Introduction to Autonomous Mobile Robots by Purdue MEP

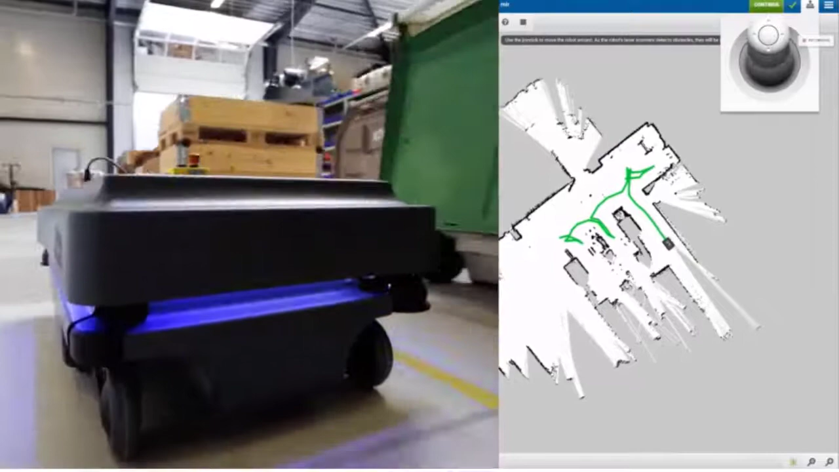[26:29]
Now, in a second, the video will speed up.
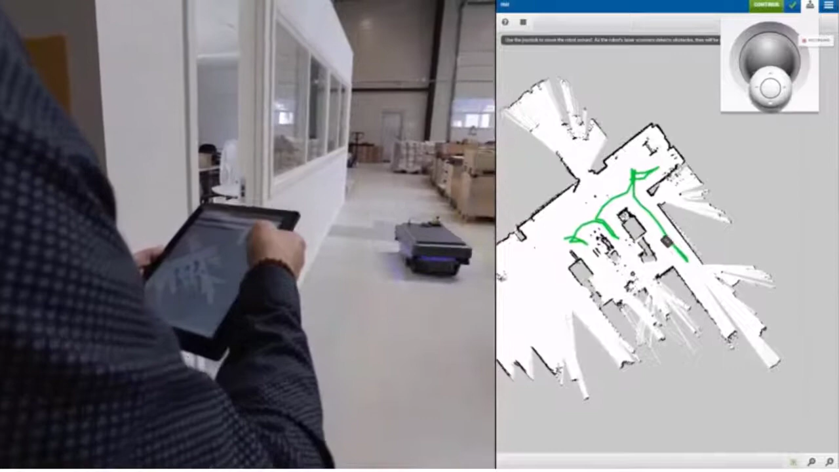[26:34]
You'll kind of get a feel for it creating the full map of the facility there.
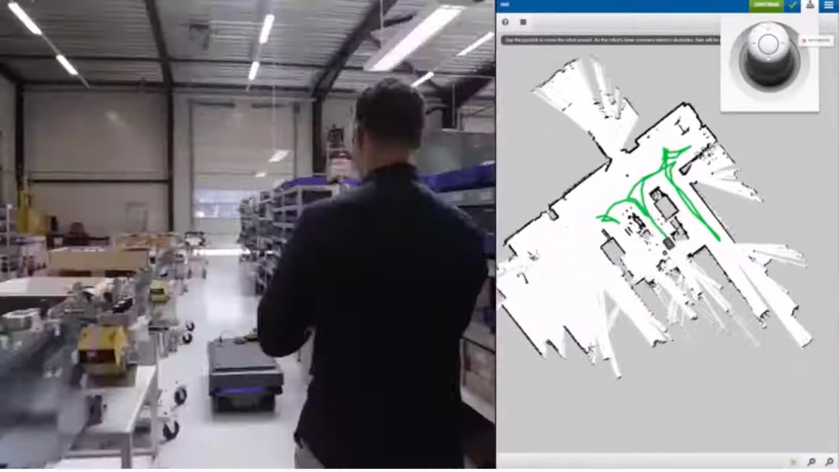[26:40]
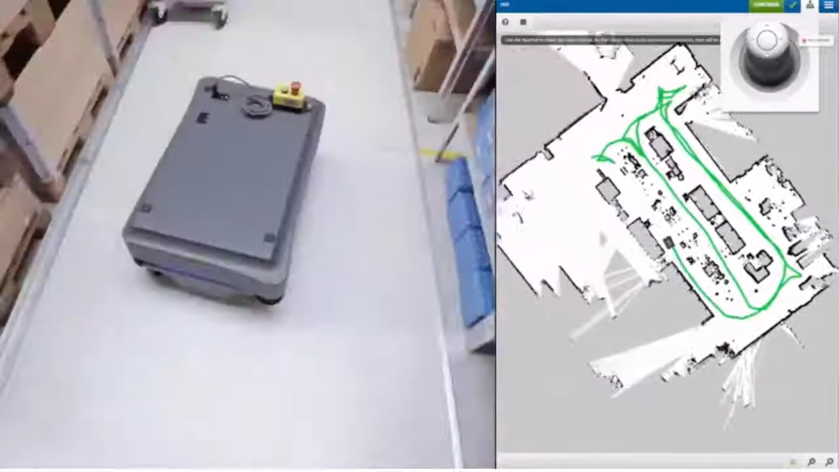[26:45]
So once you've driven around the entire length of the facility and got all the spaces identified, then you've got your basic map of the facility to work from,
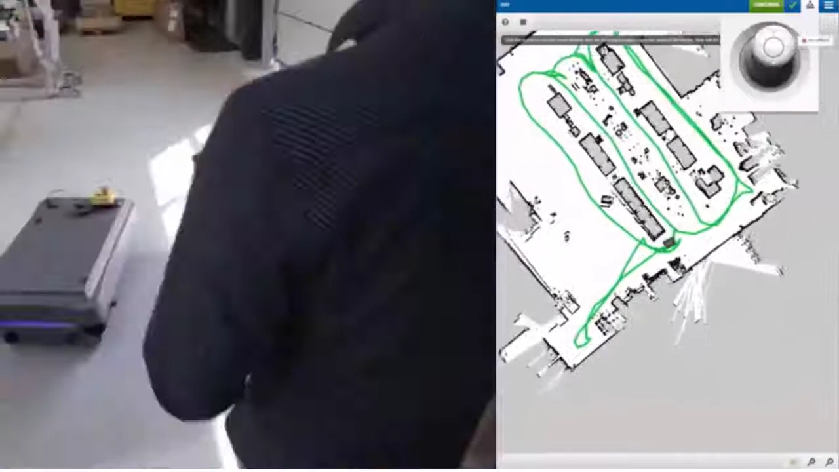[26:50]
and you can then take it to the next step of adding those protective zones.
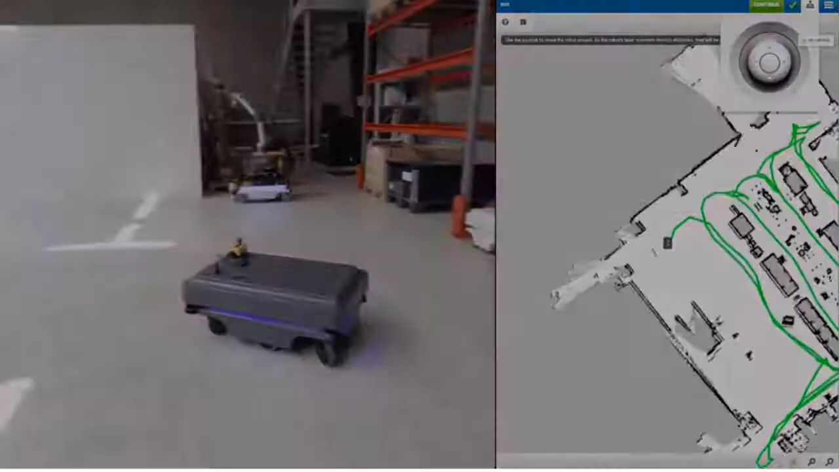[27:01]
All right, so let's take a look at the zones and how that's created.
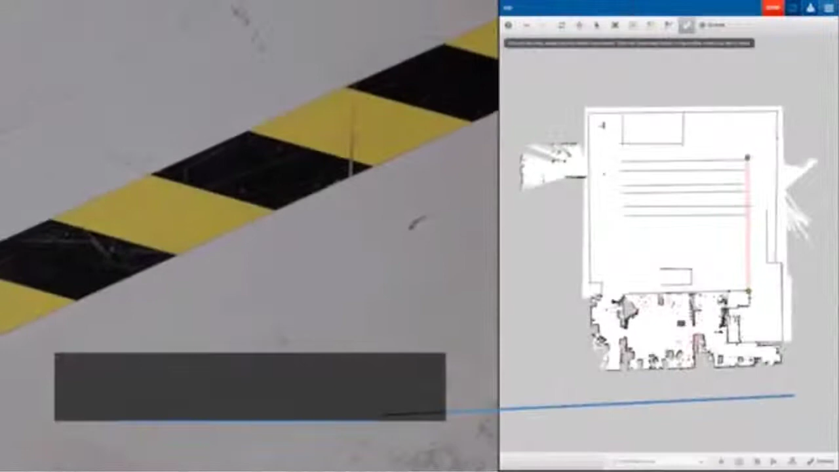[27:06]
So the drive zones, or the no drive zones, as it might be,
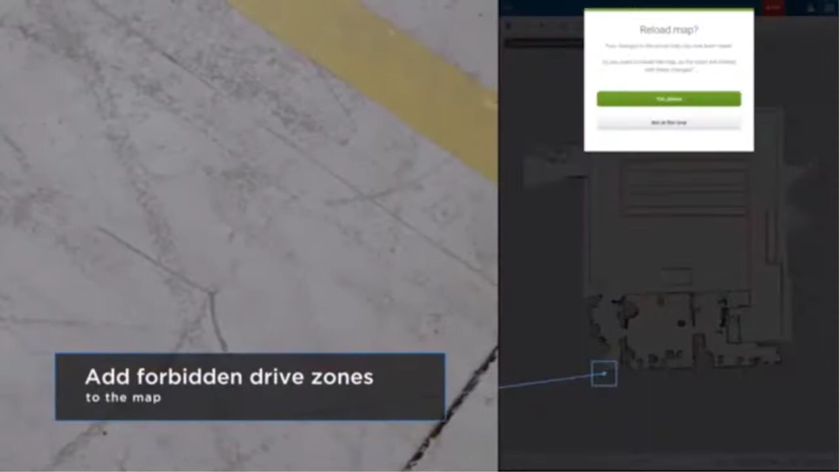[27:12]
are examples of how you can create those forbidden zones just with your finger on the map.
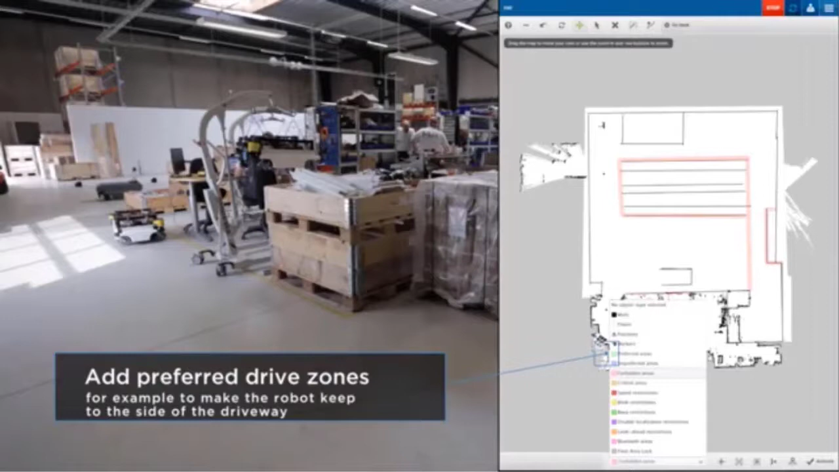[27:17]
So you've got the tablet in front of you or your phone. You've got the map of the facility,
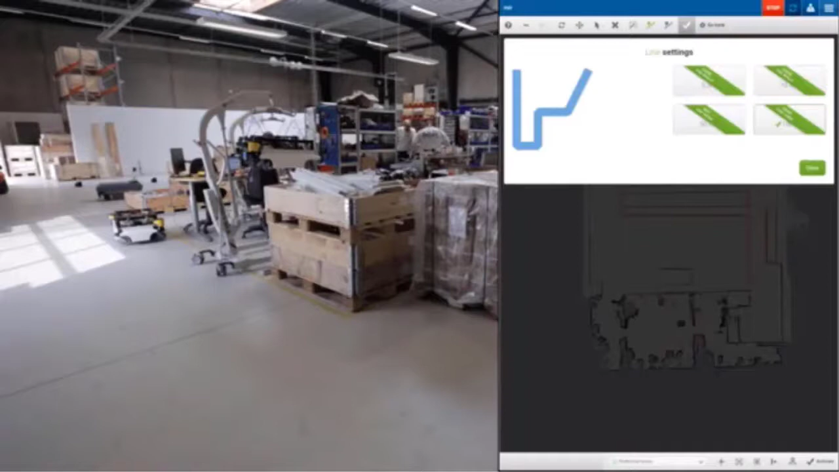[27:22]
and you just drag your finger along the route you want for it to be a red zone. So you can see in the middle of the map he's got a red rectangle around where there are narrow hallways where he doesn't want the robot to go.
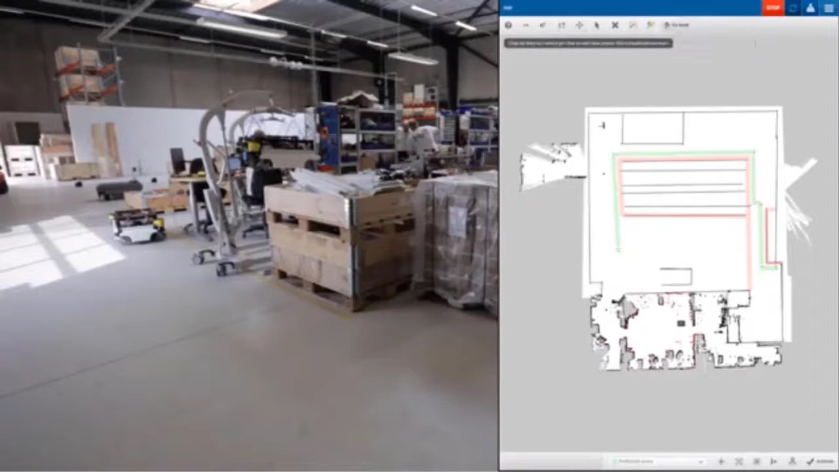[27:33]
Now he's using his finger to create dots on the map, and it's basically doing a simple connect the dot to get the preferred route, which is in green there. And now he's going to add a blink and beep zone as a cautionary zone to alert people that the robot's coming around to see that corner there of the facility.